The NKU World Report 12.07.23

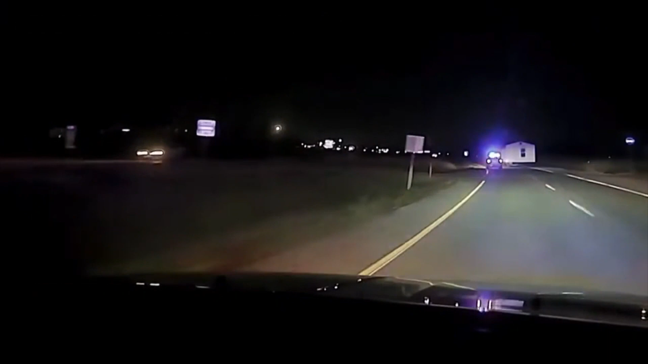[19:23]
The driver led Missouri authorities on a winding roadway chase while hauling an entire mobile home. But don't take my word for it. Here's an officer's colorful recounting. We chased this truck down the road. He was going about 30 miles an hour.
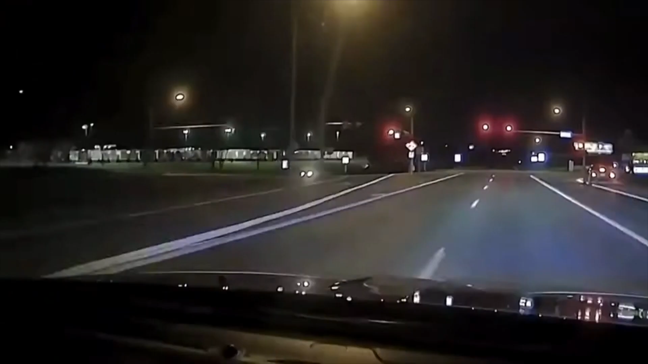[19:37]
He was hauling this big old house. One of my officers didn't spike strip him fast enough.